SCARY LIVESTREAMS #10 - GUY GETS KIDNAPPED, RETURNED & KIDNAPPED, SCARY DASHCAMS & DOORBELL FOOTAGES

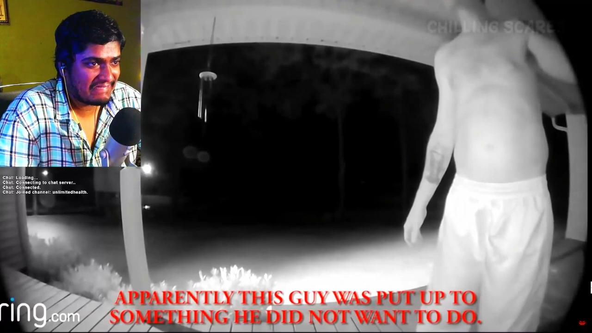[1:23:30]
But rather than actually knocking on the door or ringing the doorbell, the man pretends to do so. At first it seems odd, until you realize what's actually going on. Huh. Near the left side of the screen, a car's headlights can be seen.
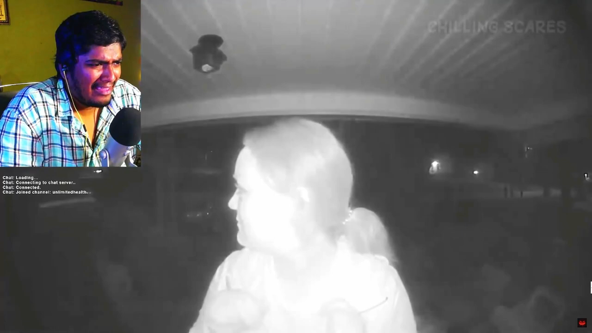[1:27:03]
The woman clearly isn't acting normal, or at least until a car passes, where she breaks character so as not to draw attention to herself. After the car is gone, the woman can be seen putting her face right up to the camera.